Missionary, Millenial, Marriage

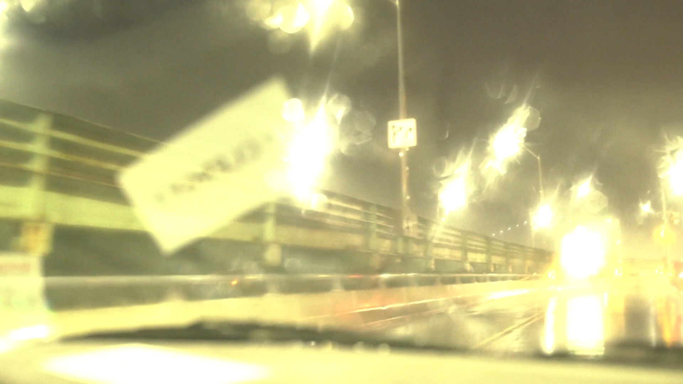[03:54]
The bridges, the highways in this city are just incredible.